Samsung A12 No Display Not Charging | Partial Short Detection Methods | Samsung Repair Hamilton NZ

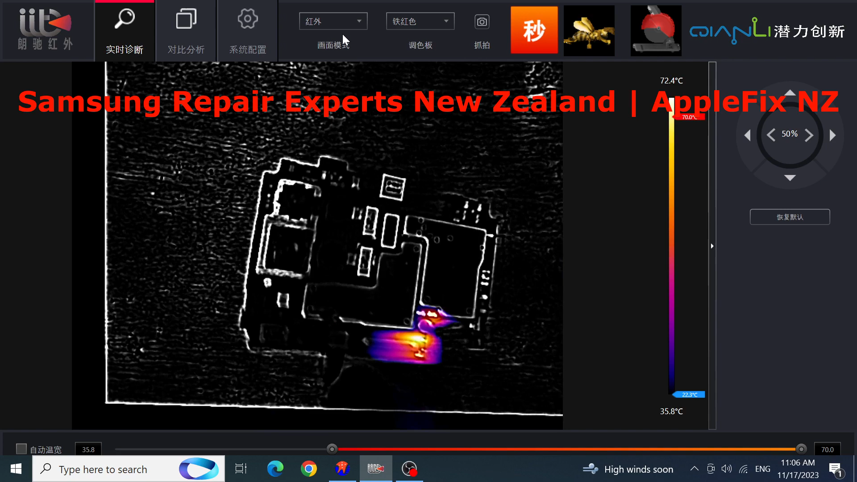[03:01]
On screen: scale top 72.4°C
i think most probably that is somewhere here okay so we have to remove this plate huh